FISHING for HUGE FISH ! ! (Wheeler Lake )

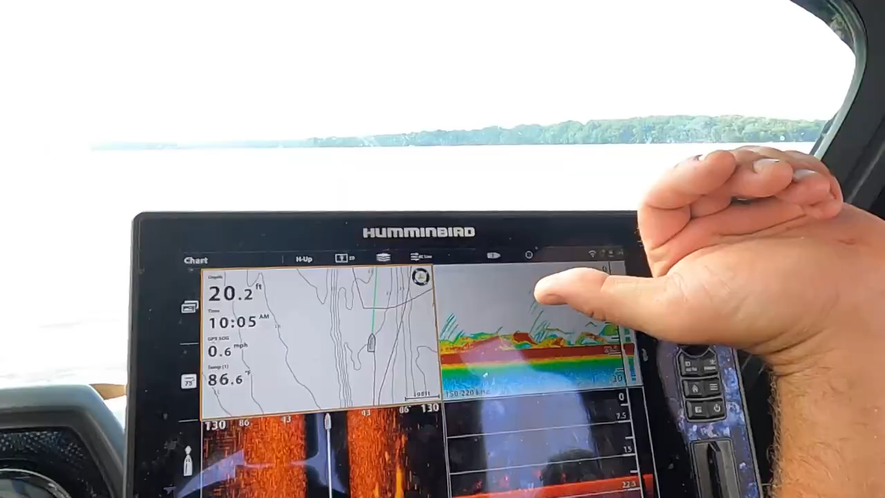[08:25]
On screen: depth 20.2 ft, speed 0.6 mph
down here's a lot of just real
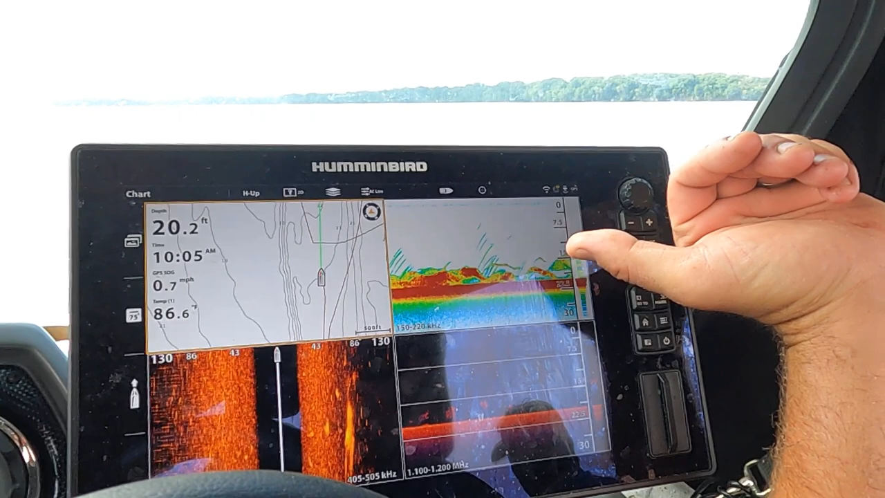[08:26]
On screen: depth 20.2 ft, water 86.6°F, speed 0.7 mph
thread fin gizzard shad so there's there's bait fish and there's all kinds of stripes are in here eating
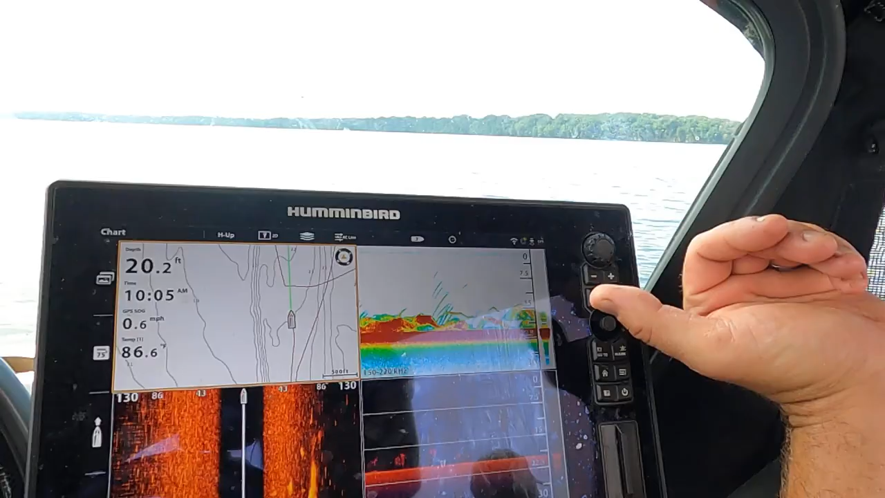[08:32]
On screen: depth 20.2 ft, speed 0.6 mph
them and then catfish are eating both uh catfish is typically the top predator out here what's the weirdest thing you've ever seen a catfish